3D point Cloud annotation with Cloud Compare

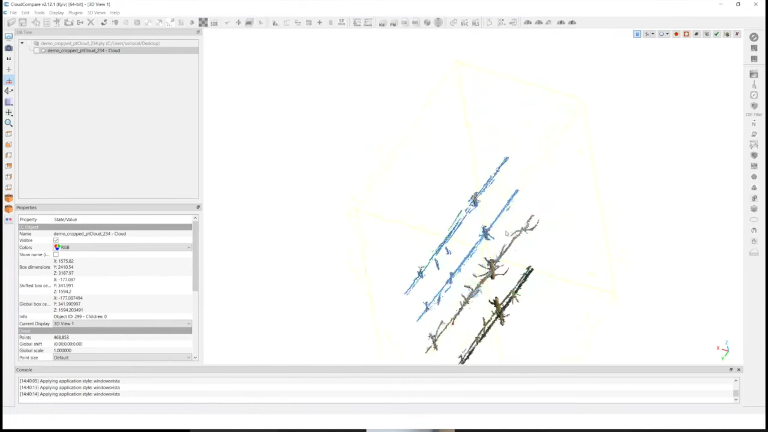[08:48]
Là, je vois que j'ai des branches.
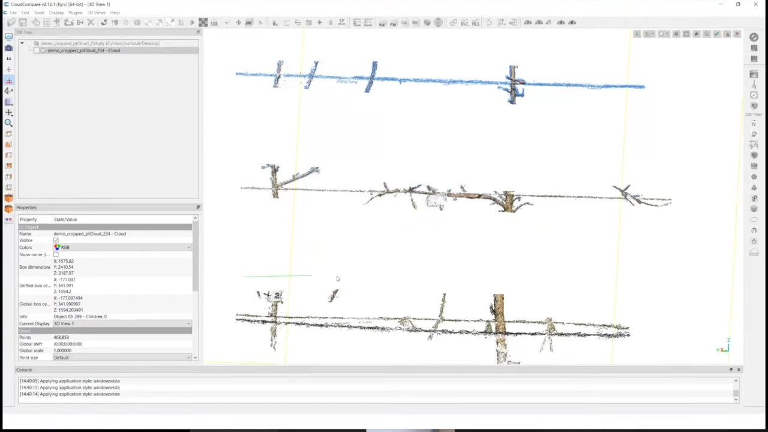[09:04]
Donc, là, j'essaie d'aller plus rapidement parce que je n'ai pas suffisamment de temps.
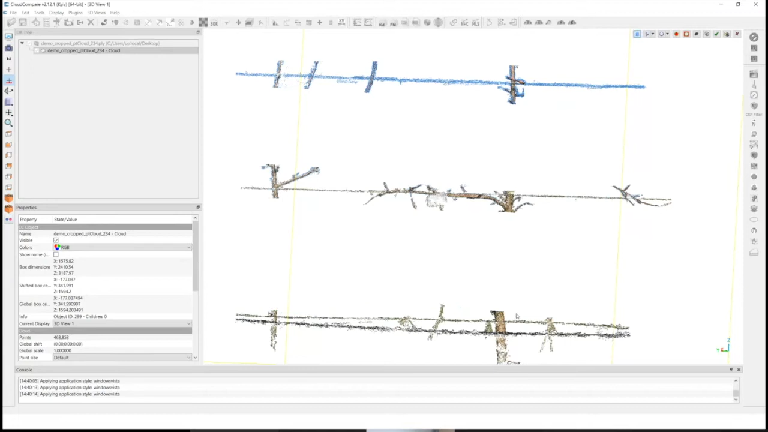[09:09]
Mais vous avez compris l'objectif. Donc, là, il faut avoir de la patience. Et il ne faut pas hésiter à zoomer pour être sûr que la partie qu'on va
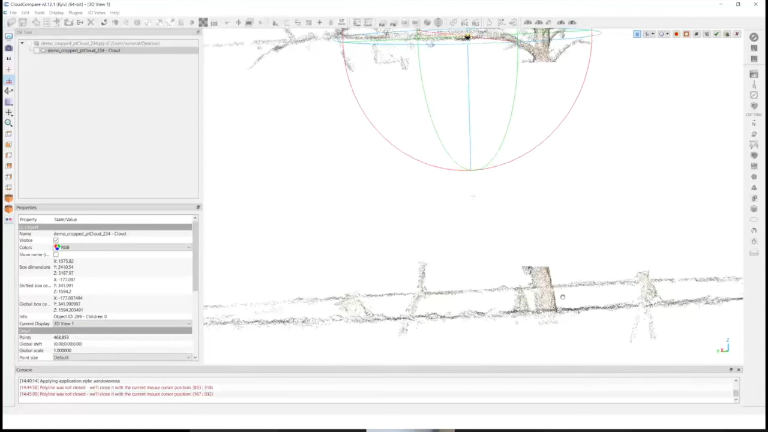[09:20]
supprimer ne fait pas partie du fil. Donc, là, effectivement, je garde des bouts de branches, etc.
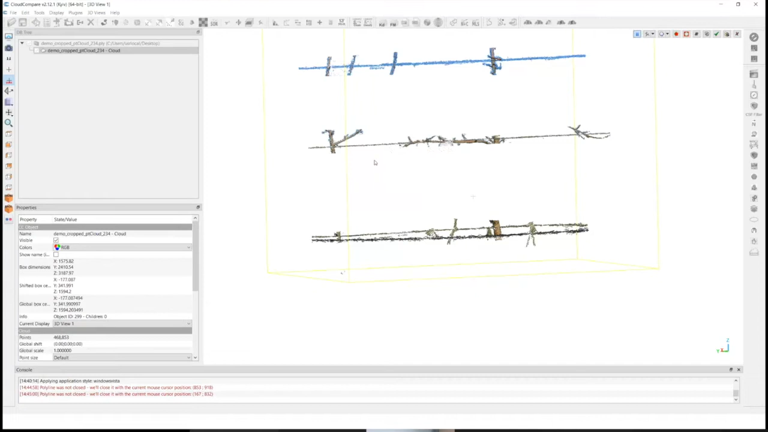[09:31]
On va dire, même si ce n'est pas parfait, on va dire que ce n'est pas mal.
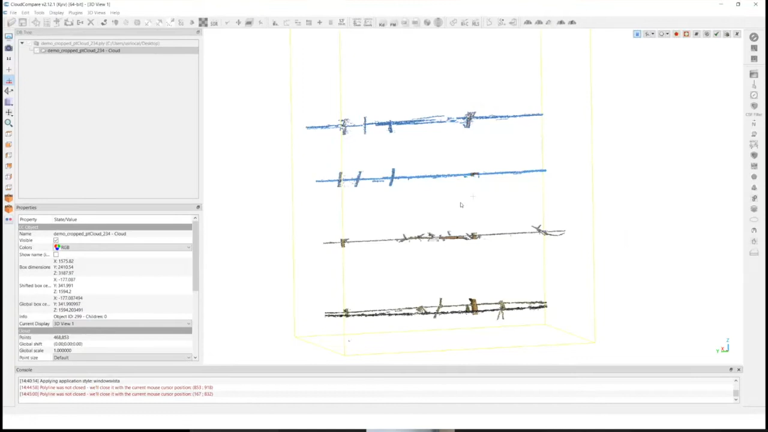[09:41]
Et donc, là, je vais cliquer sur confirme. Donc, là, j'ai confirmé la segmentation. Donc, là,
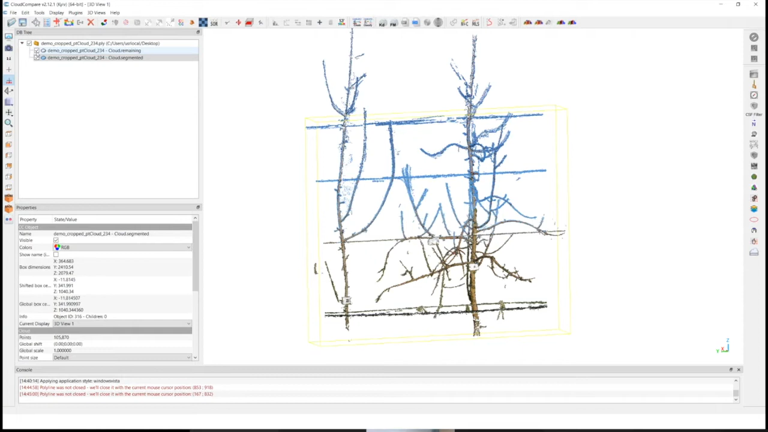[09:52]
si je sélectionne juste la partie segmentée, j'ai mes fils qui sont segmentés. Et si je regarde l'autre partie, j'ai juste les arbres.
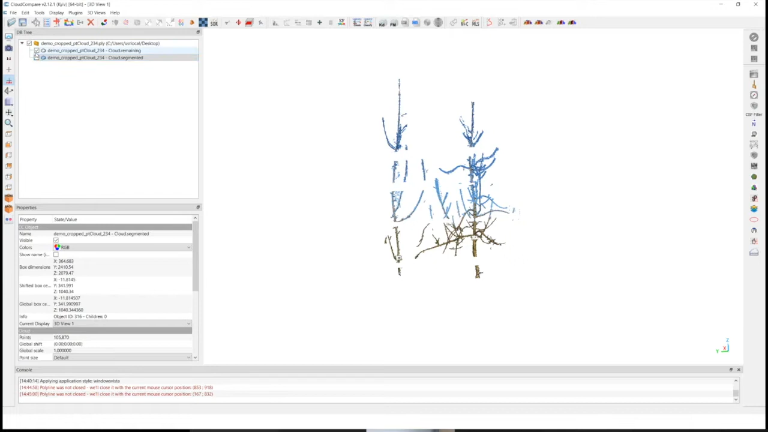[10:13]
Donc, là, qu'est-ce qu'il reste à faire ? Il reste à labelliser tout simplement, à signer une étiquette, un label, un numéro, un code couleur. Donc, là, pour les apps, par exemple, je vais mettre Edit, Colors, Set, Unique. Et je vais mettre, par exemple, du vert.
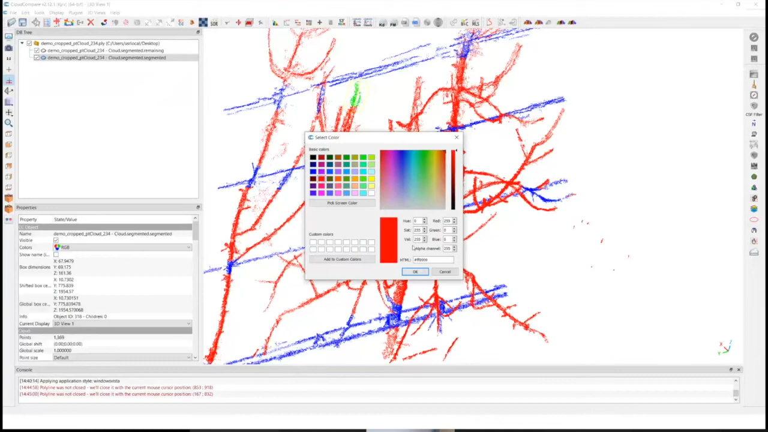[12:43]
voilà. Et au final, voilà, j'ai corrigé cette erreur. Et je peux faire ça par rapport à toutes les zones où j'ai une incertitude.
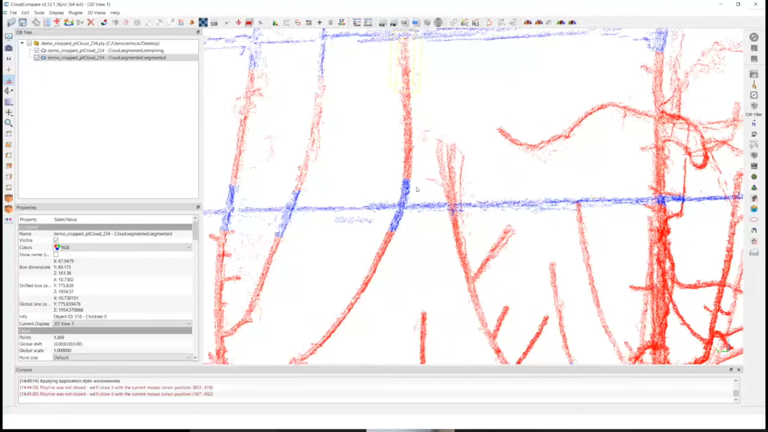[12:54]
Par exemple, là, on voit qu'en final, ça, c'est une branche. Ce n'est pas le fil. Là aussi, là aussi, parce que j'étais très rapide. Juste pour vous montrer le potentiel de l'application.
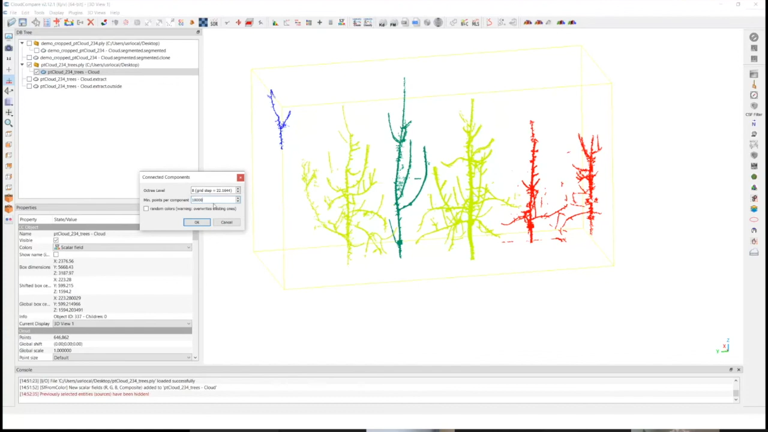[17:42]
Et du coup, voilà, il y a des techniques qu'on apprend après pour séparer. Vous avez aussi la possibilité d'utiliser ce qu'on appelle du Connected Component pour récupérer vos composantes connectées. Par exemple, on va dire sur chaque composante, il y a presque 10 000 points. Donc, voilà.
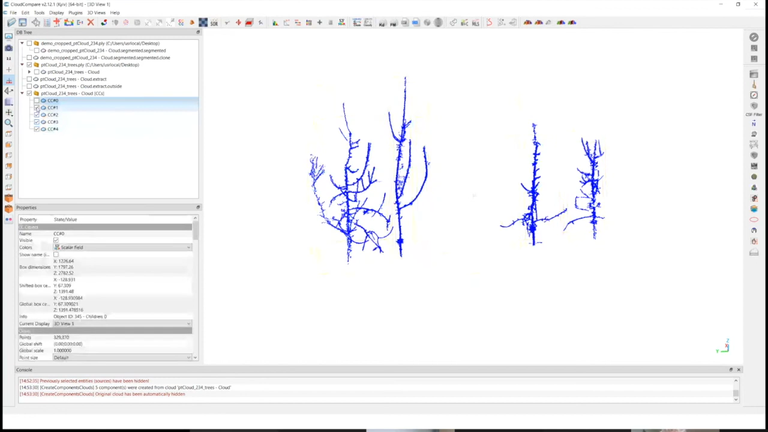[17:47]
Ça vous permet de récupérer les 5 apps. Mais ça, c'est des techniques. Comme je vous dis, ça dépend du problème.
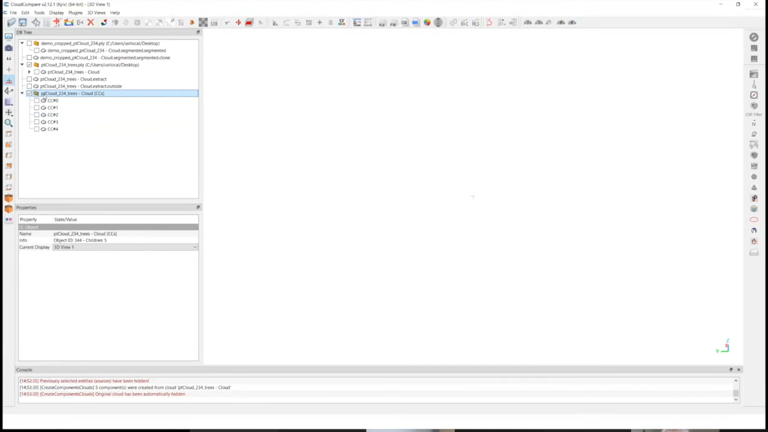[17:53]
Et la dernière chose à dire, avant que je laisse la parole à David, c'est qu'il existe aussi la possibilité d'une annotation,
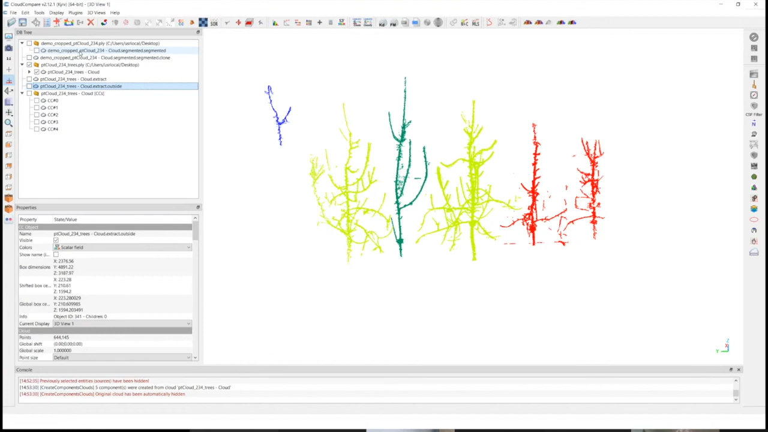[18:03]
mais pas au niveau de l'abilisation, mais plutôt au niveau de points. Par exemple, supposons que j'ai un nuage de points contenant des fruits.
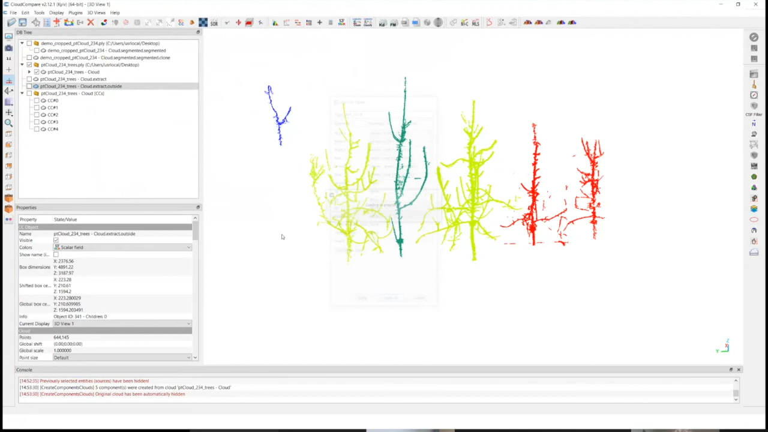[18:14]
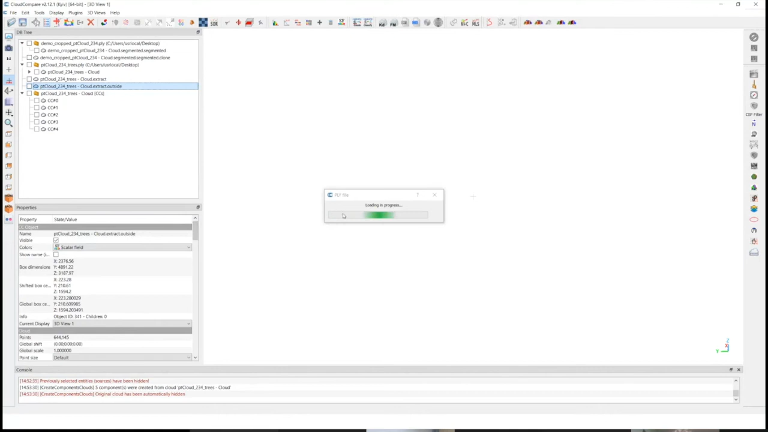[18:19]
Donc là, vous regardez que ça prend plus de temps. C'est normal parce que j'ai beaucoup plus de points.
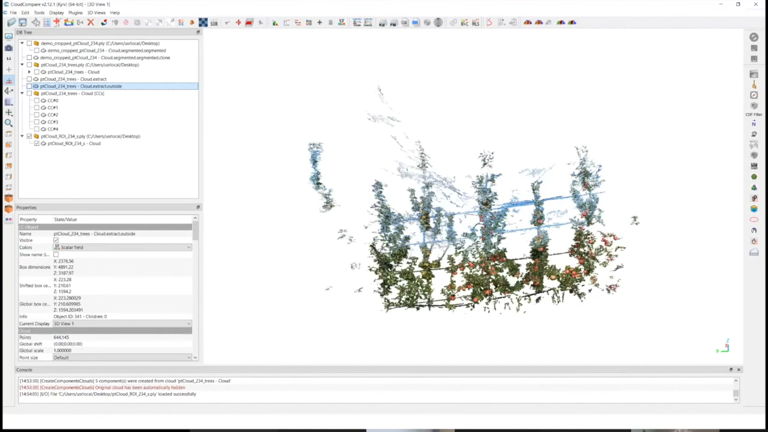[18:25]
Donc ça, c'est un poignet avec les fruits, etc. Et donc, moi, j'ai lancé un algorithme de détection des fruits et je veux comparer à la vérité terrain.
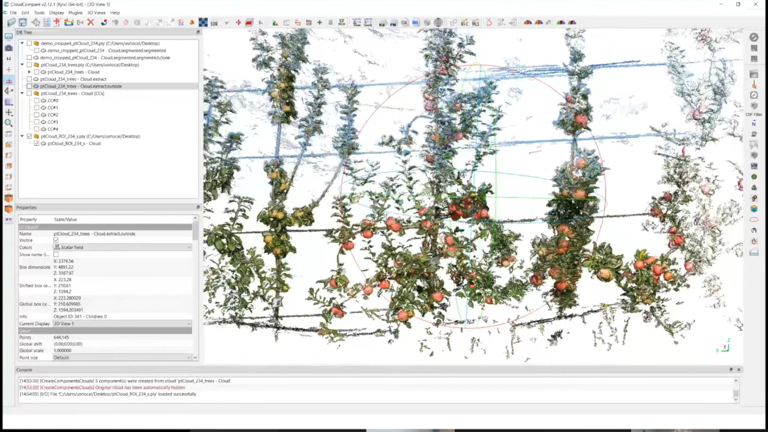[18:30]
Donc, une méthode,
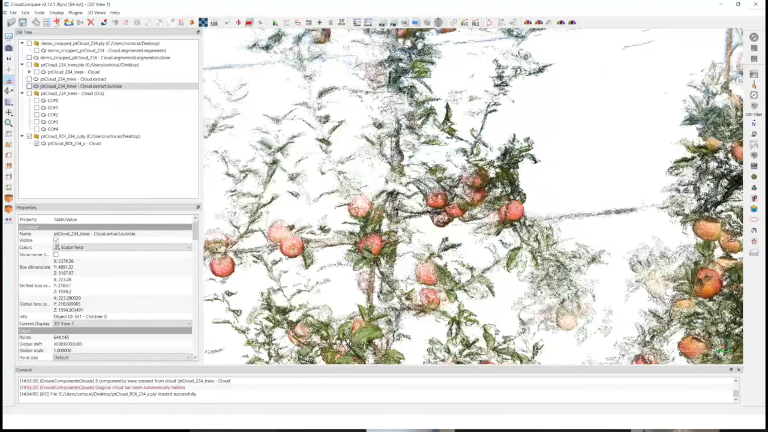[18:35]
c'est de labelliser le centre de ces Connected Components qui sont les fruits. Et comment faire ? Du coup, il y a ce Point List Pick-in qui permet de sélectionner le centre estimé.
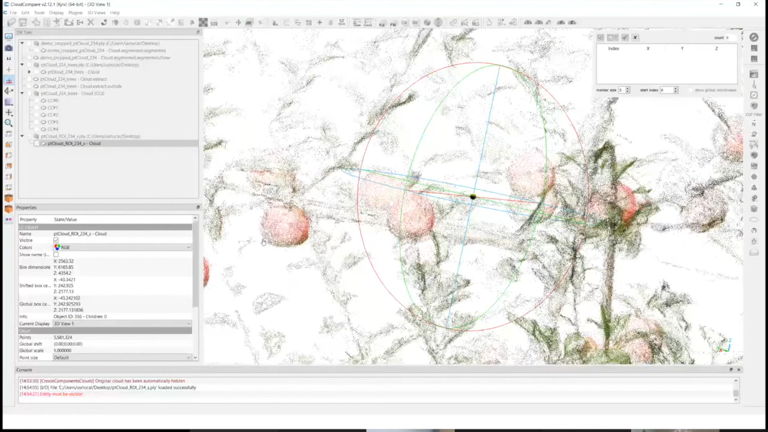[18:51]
Donc, c'est très difficile, mais bon, il faut avoir de la patience. Et donc, voilà. Donc là, c'est un point labellisé avec son index, avec ses coordonnées en 3D.